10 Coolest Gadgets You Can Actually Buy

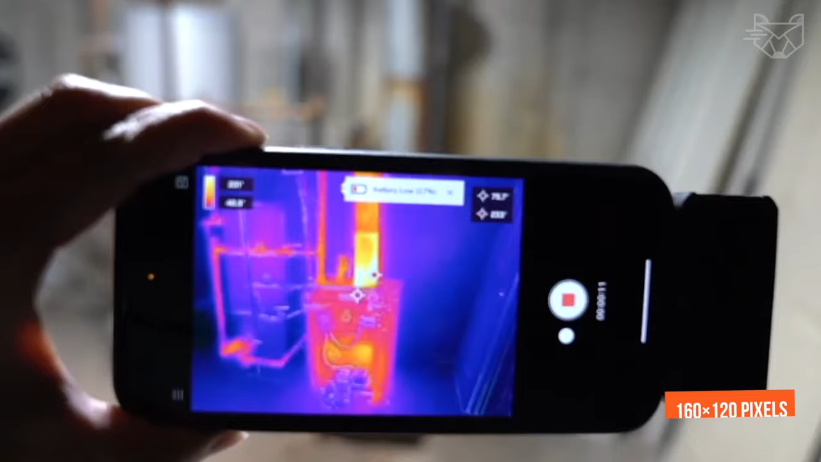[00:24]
It features an upgraded FLIR Leptin thermal sensor with 160 by 120 pixels and allows you to change the temperature between negative 20 and plus 400 degrees.
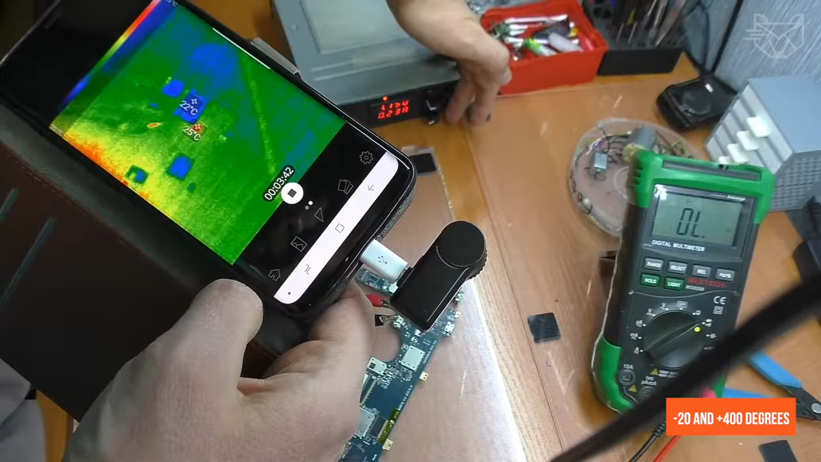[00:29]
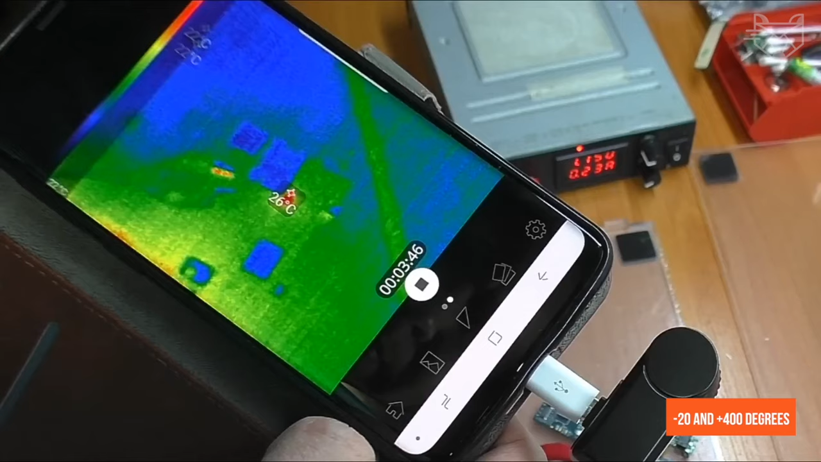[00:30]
Thanks to the Vivid IR image processing system, it gives you the ability to see even small components and details.
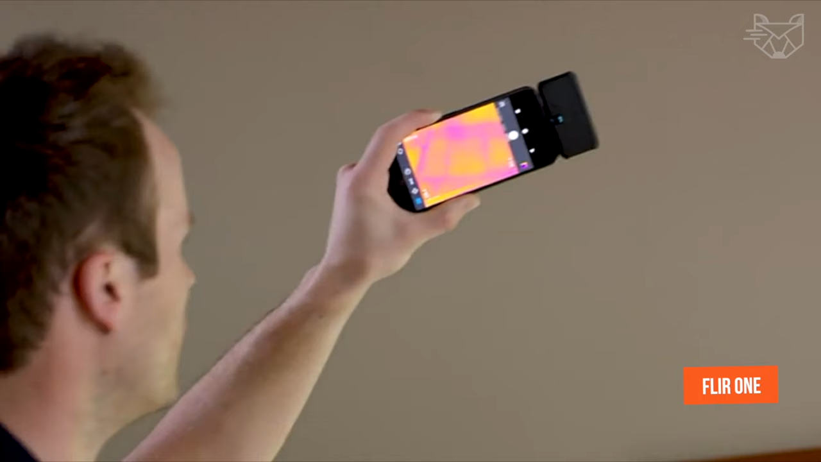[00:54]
The FLIR One app for Android allows you to measure the temperature of multiple points or areas at the